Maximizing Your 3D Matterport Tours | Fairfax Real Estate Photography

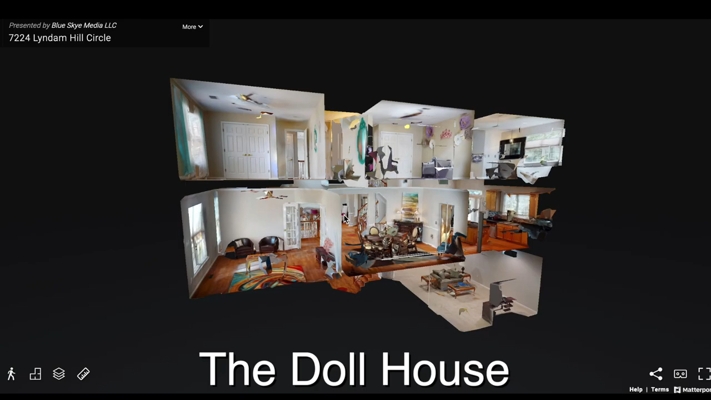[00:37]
is the dollhouse effect the floor plan view
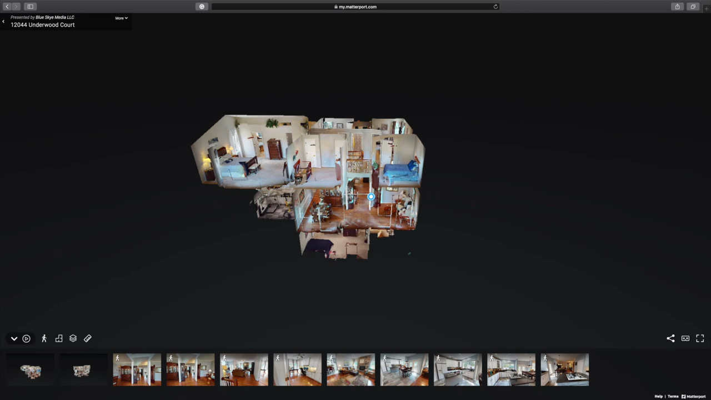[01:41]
as we come in from the dollhouse and we zoom in through the front door right off the bat you may notice something that you don't typically see in most Matterport tours and that's this blue dot this is called a
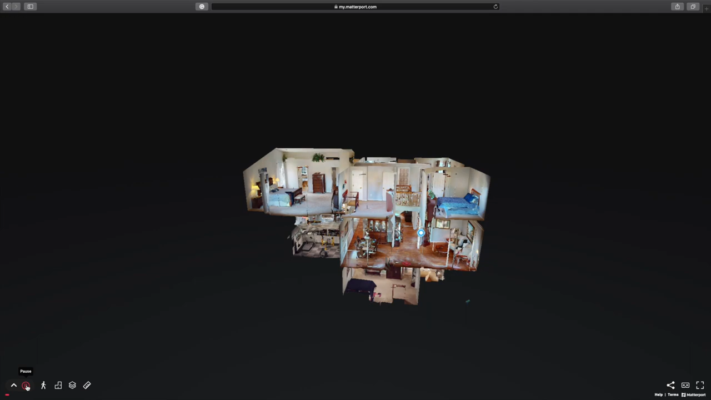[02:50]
now right now I'm not touching my mouse at all this is something that I told Matterport okay I want you to go from this point to this point to this point and I want you to
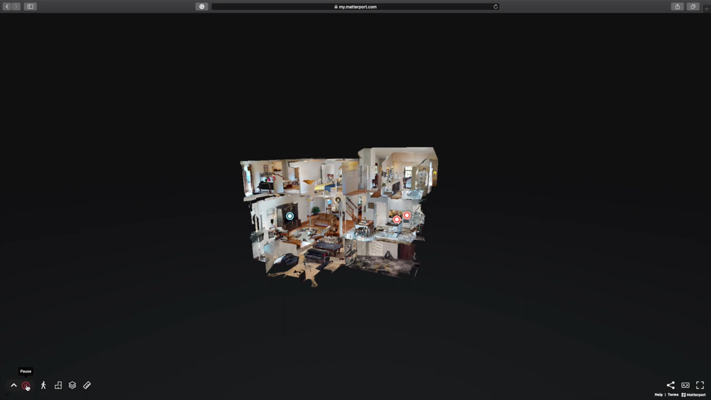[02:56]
pan left and right or auto
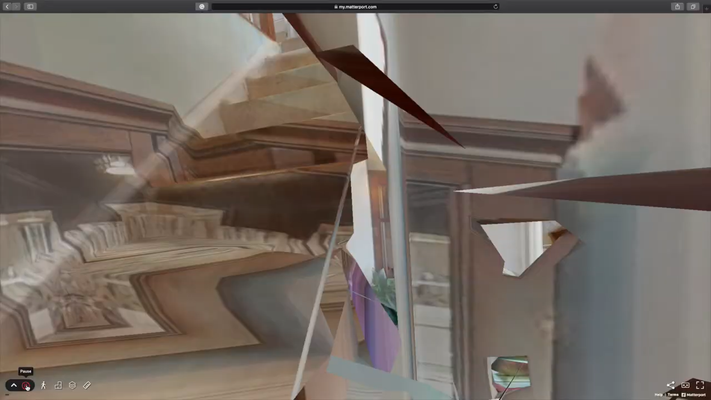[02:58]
you don't have too much flexibility on the ways that it looks like I said you can just tell it to look left or right or auto right now it's
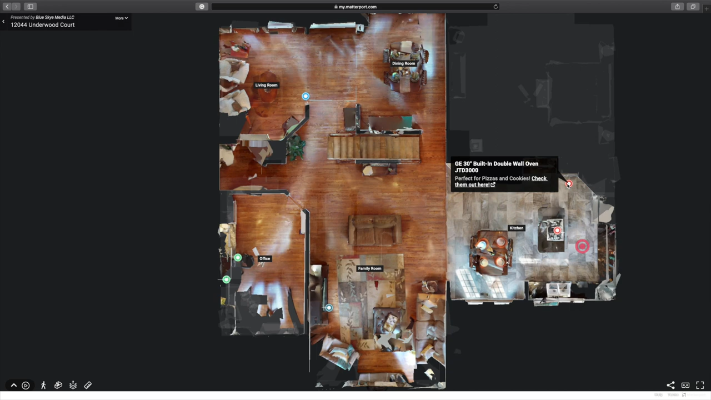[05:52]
last thing I want to talk about these matter tags right here and something that you may have recognized is that they're all different colors that's something that I as a real estate photographer your real estate photographer can do easily by just changing the colors I just chose red blue and green just for you know just to show that I can change the colors let's